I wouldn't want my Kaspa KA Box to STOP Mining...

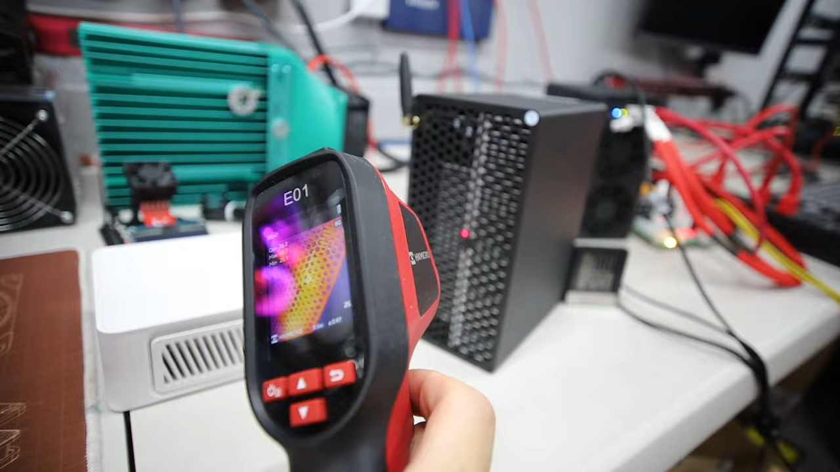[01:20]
It looks like that is the hottest part. It's about 78 degrees Celsius, right in the center there. It was about 80 a bit, I guess, a little bit further up.
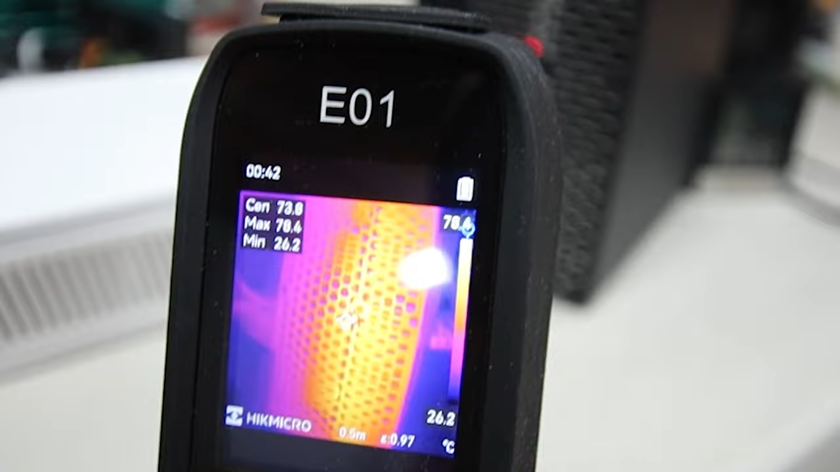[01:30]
On screen: scale bottom 26.2°C
But look at that. That is extremely hot on this KA box,
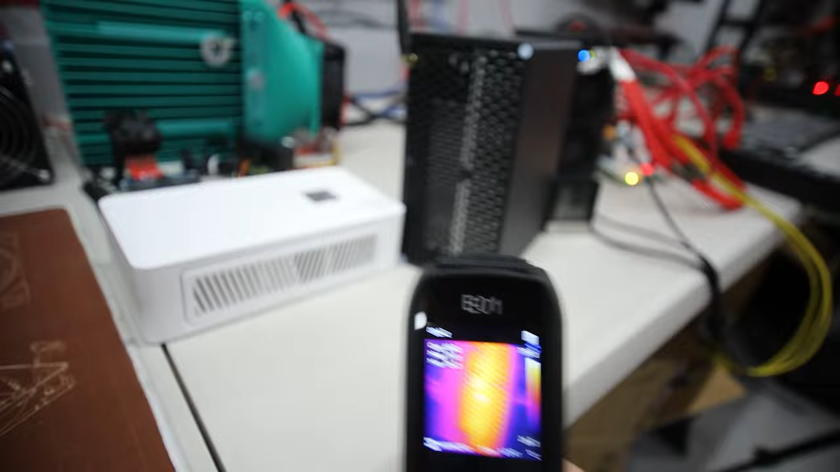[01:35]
okay, that has no fan right now. And yes, it provides a lot of heat. This would be great during wintertime.